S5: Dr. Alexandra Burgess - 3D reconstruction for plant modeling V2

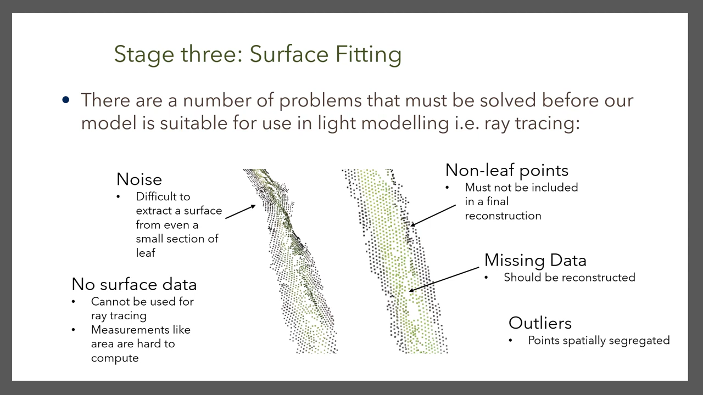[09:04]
There's no surface data, so this is why you can't use it for ray tracing, and the measurement's hard to compute. There's a lot of outliers, so points are spatially segregated, and there's also non-leaf points and missing data, and this is especially common within the leaves because of the lack of texture. So this is the method that Mike came up with to counteract this when doing surface fitting.
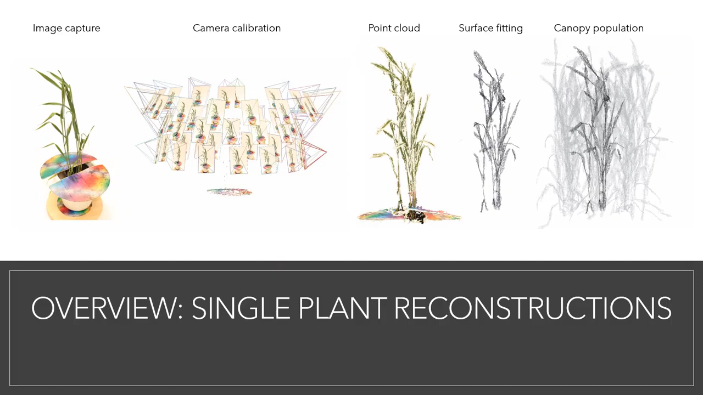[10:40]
You have your camera calibration and your point cloud generation using visual SFM and PMVS. Then there's the surface fitting, followed by canopy population.
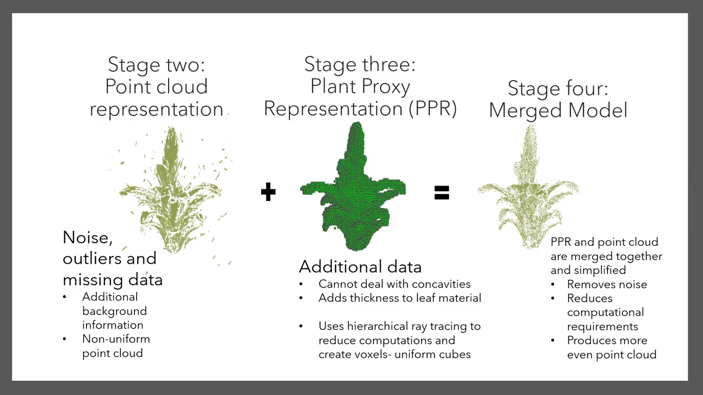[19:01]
So this helps to remove the noise, and it reduces the computational requirements required in the latter stages. It also produces a more even point cloud. So when it goes to the next stages, it's much easier to define the whole shape when the points are evenly spaced.